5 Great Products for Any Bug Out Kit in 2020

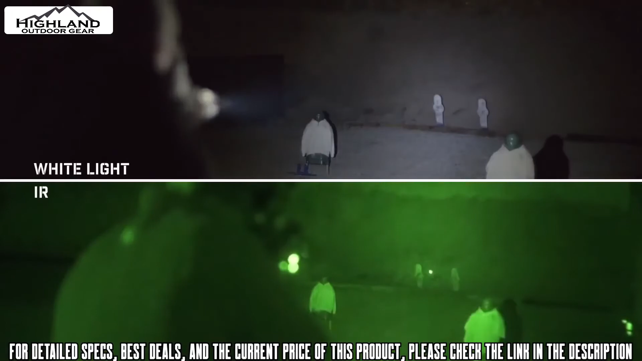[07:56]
infrared and white light leds topped by a beam focusing tir lens they permit simple selection
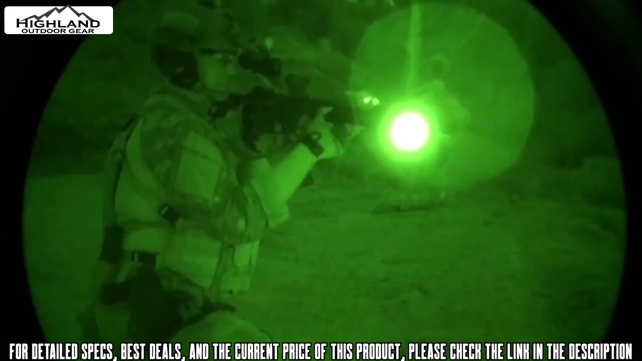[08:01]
of infrared illumination for use of night vision devices as well as sufficient levels of white light for close to mid-range